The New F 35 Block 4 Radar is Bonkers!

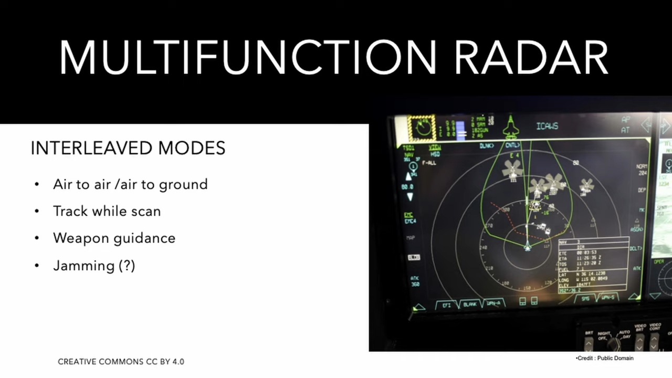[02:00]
or it can be used for the IFF function or for jamming the opponent's radars or potentially its communications. The ANAPG-81 peak power has never been disclosed, but it seems to be in the high range of the category.